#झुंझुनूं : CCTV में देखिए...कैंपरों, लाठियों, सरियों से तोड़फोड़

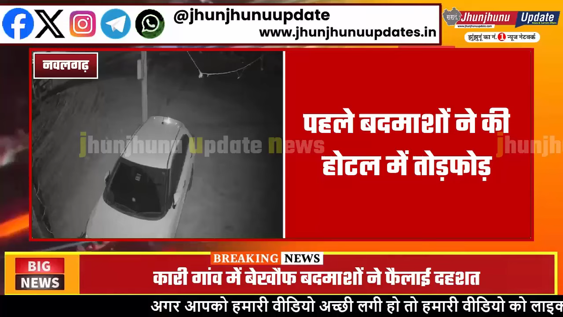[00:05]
कारी गाओं में बेखव बदमाशों ने पहलाई दहशत पहले बदमाशों ने की होटल बे तोर फोर तिर गाड़ी को गाड़ियों से टक्कर मार कर किया च्छतिग्रस होटल संचालक ने गेद बंग कर बचाई अपनी जान घटना होटल के बाहर लगे सीसी टीवी कैमरे में
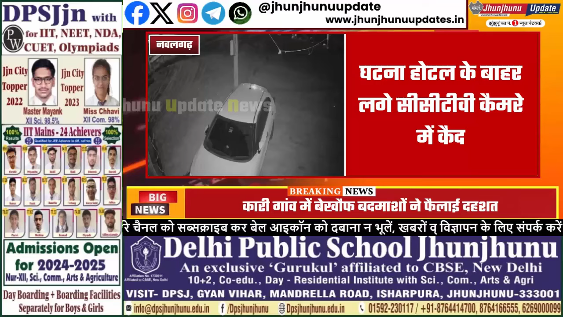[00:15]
कैड़ पीडित होटल संचालक ने नवलगट थाने में दी रिपो जुजनु जिले के नवलगट थाना च्छेतर के कारी गाउ में एक